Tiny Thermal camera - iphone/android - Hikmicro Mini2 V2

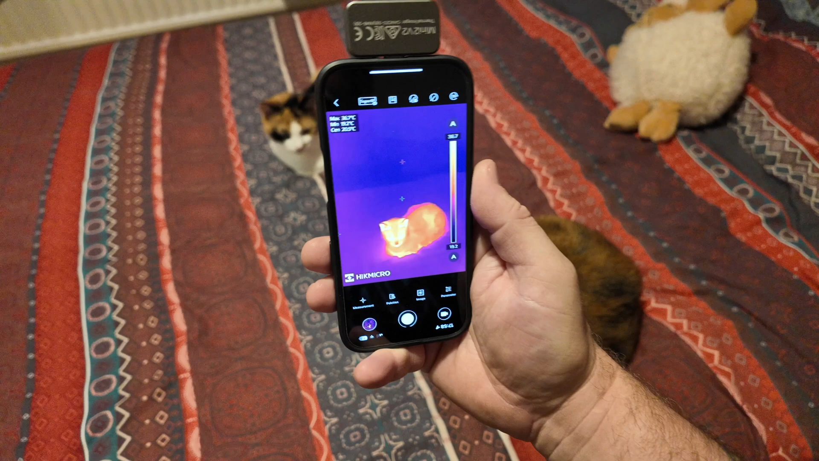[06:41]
before well what i like doing actually is holding the phone upside down so the camera's at the top you will
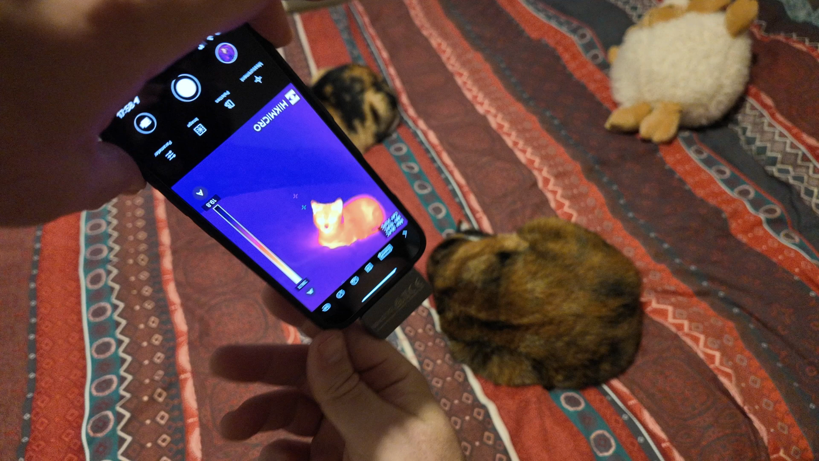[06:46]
notice everything flicks around depending on which time which way you're holding it
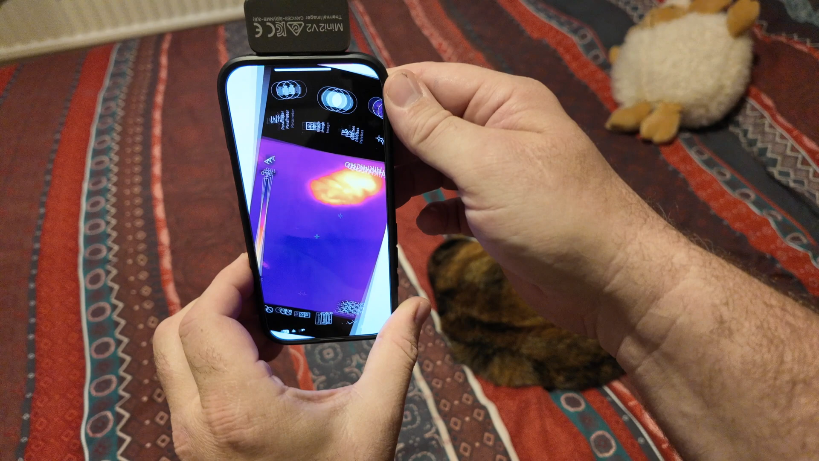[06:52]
we was going to use the cat one's disappeared let's use this one right
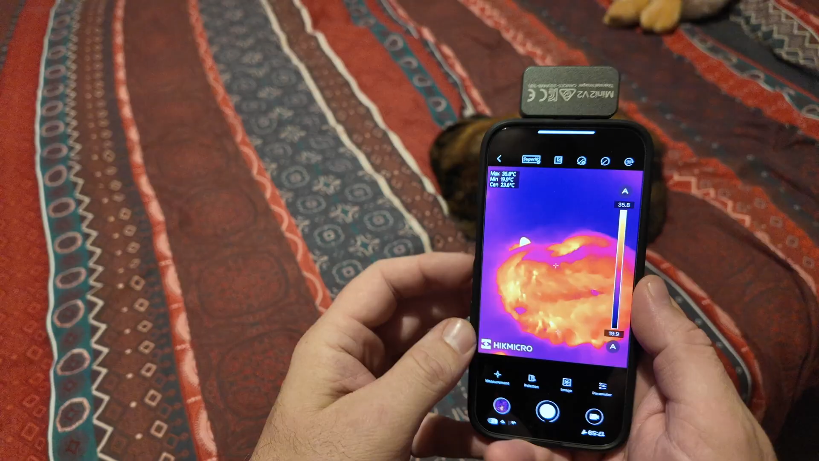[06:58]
so we'll use this cat uh we'll go and try something else out in a little bit but we'll use the cat just
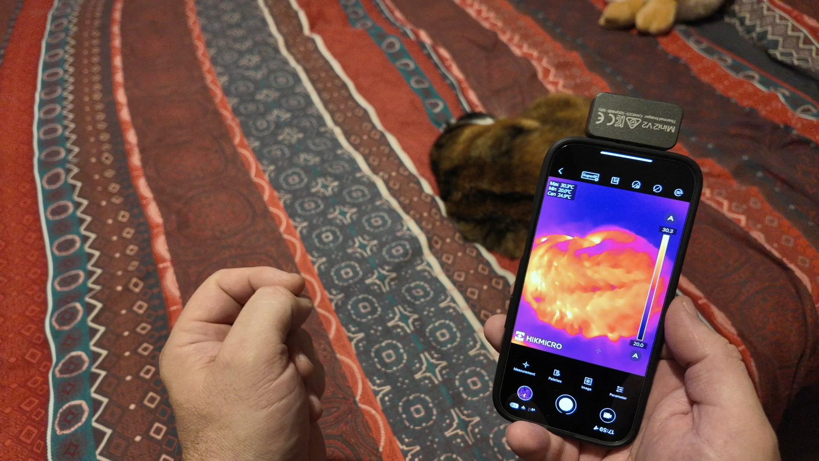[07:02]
to go through a few of the features and settings on this camera so if i record the
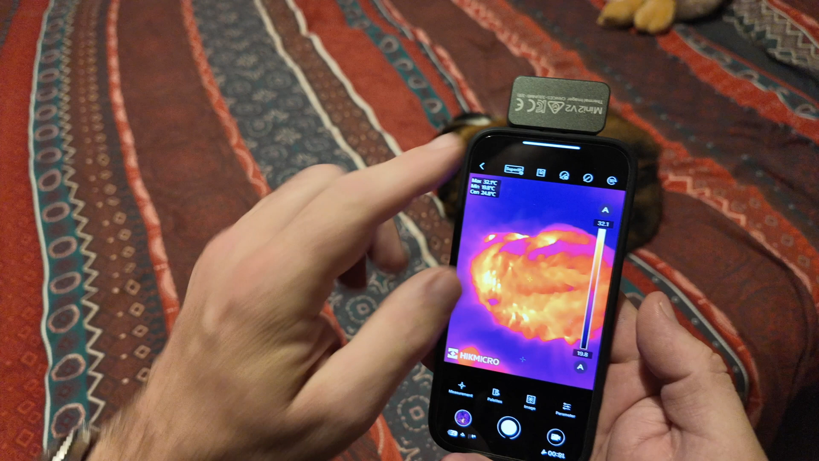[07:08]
screen what you'll notice is this is reading three temperatures and on the screen there's
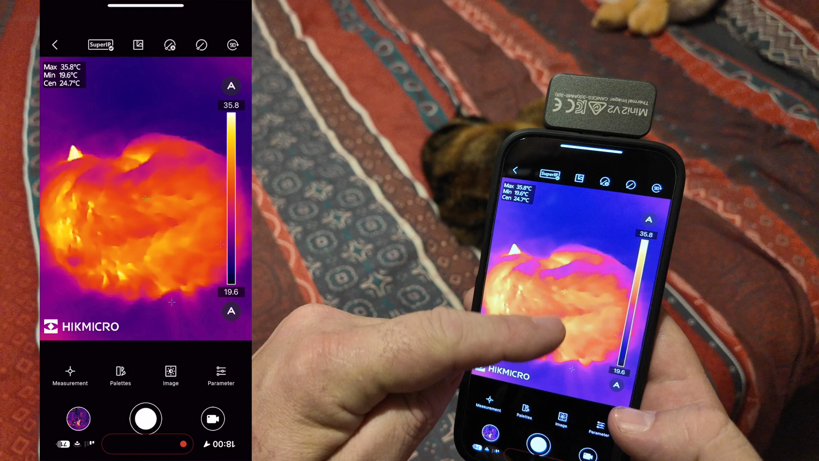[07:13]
On screen: spot 24.7°C, max 35.8°C, min 19.6°C
three little crosses that are jumping around apart from one which is the center one if we have
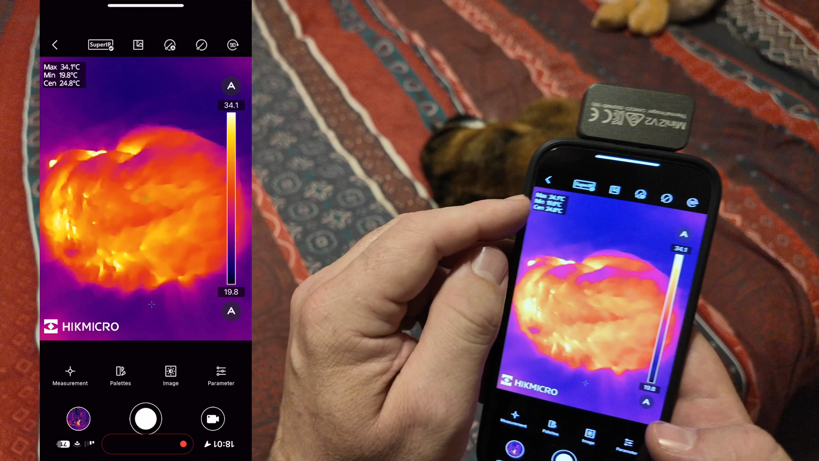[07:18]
On screen: spot 24.8°C
a look at the top left what that says is maximum temperature minimum temperature
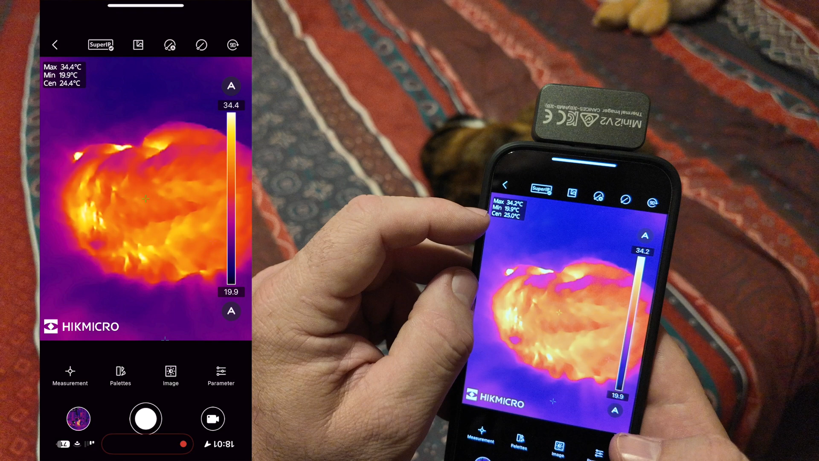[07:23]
On screen: min 19.9°C
then center temperature so what that does is any time two of them are jumping around
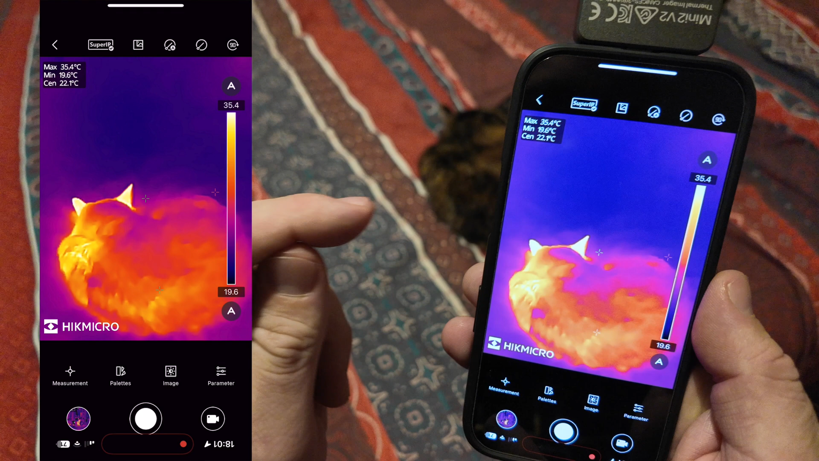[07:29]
On screen: spot 22.1°C, max 35.4°C, min 19.6°C
the screen one of them is showing your minimum temperature and the other one is showing your maximum
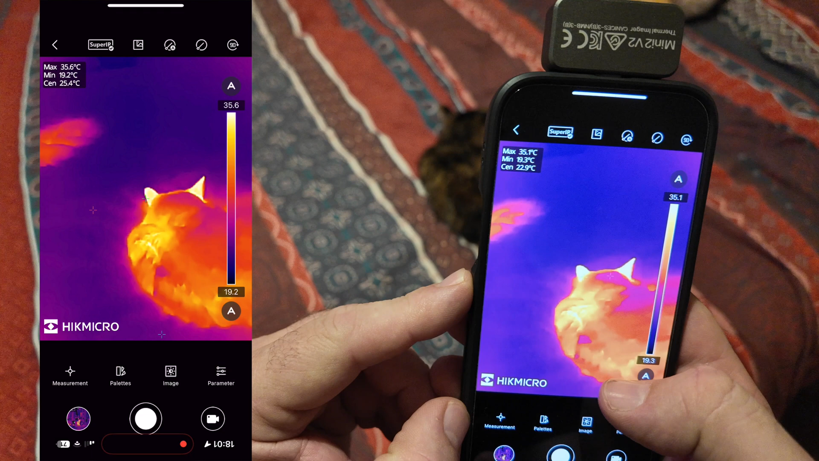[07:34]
temperature any whatever's on the screen at that particular time we can see there
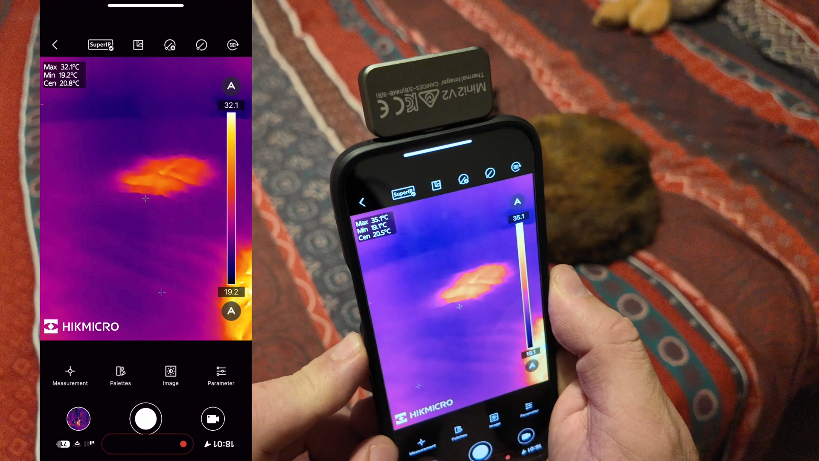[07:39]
on the bed over there where the other cat was sat we've still got a bit of a warm patch
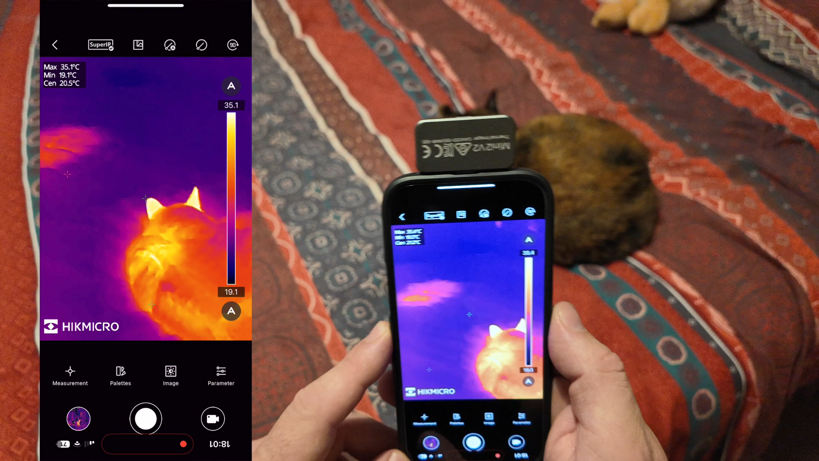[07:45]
On screen: spot 20.5°C, max 35.1°C, min 19.1°C
showing you can change these at any time by down at the bottom left we've got the measurement if we click on that
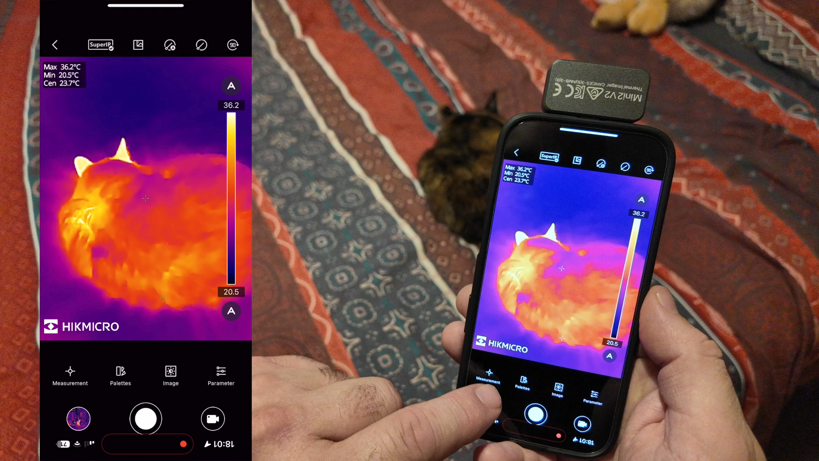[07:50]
On screen: spot 23.7°C, max 36.2°C, min 20.5°C
you can turn these on and off so you can literally turn any ones you don't want off so there you can see we've just got the center one now if we
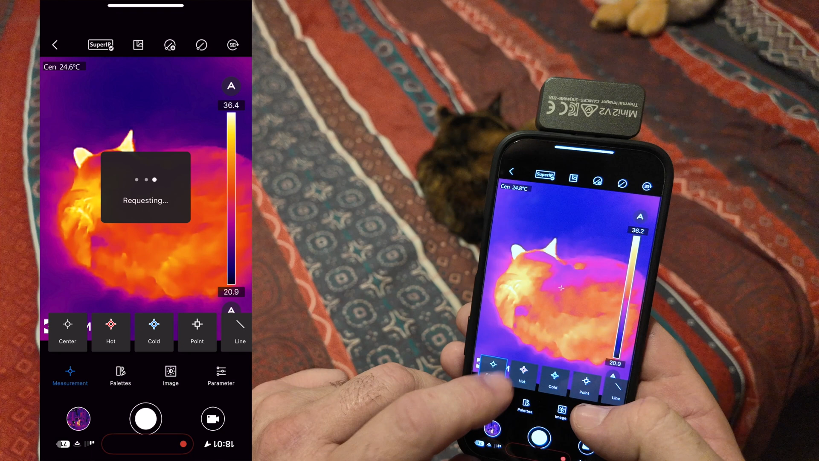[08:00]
turn them all off say and then go to a point what we can do is click any point on the screen and it'll measure that temperature there as you can see it's 24.7 degrees centigrade if we slide across we've got a few different options we can
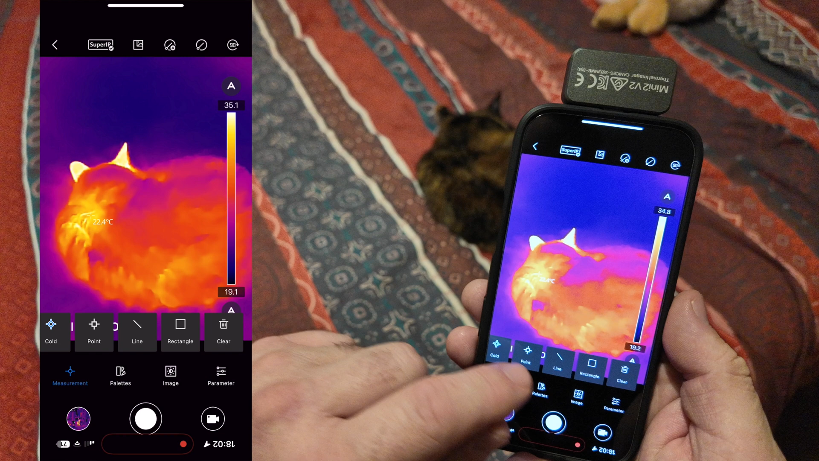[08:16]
do as well clear that point first by the far right hand side and then as
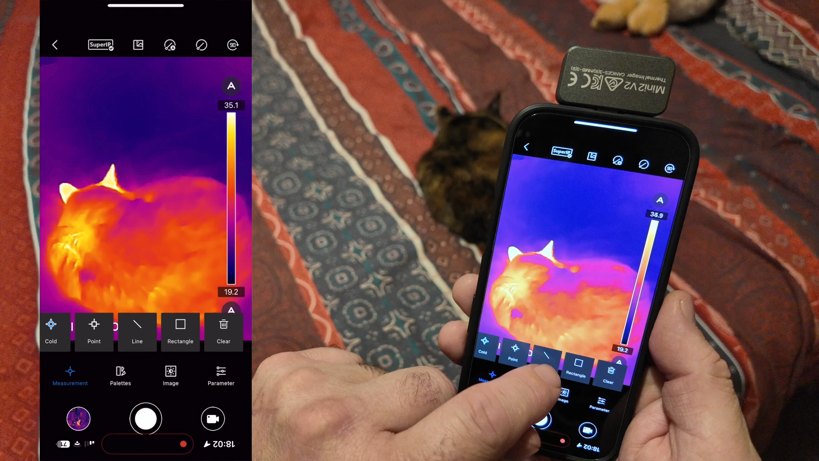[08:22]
you can see we've got a line there it's reading it upside down but it says draw a line on the
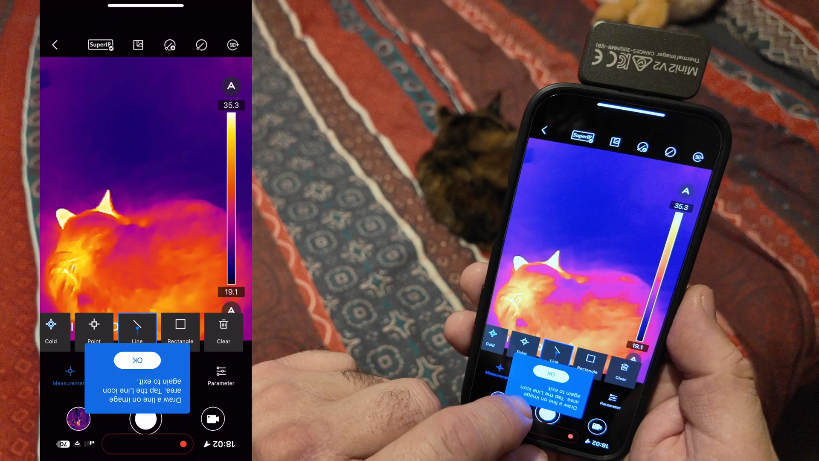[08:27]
image and it will measure the temperature along that line so as you can see there along that line it's picking the three points so we've got the maximum temperature the minimum temperature and the average temperature across the whole line so if you're wanting to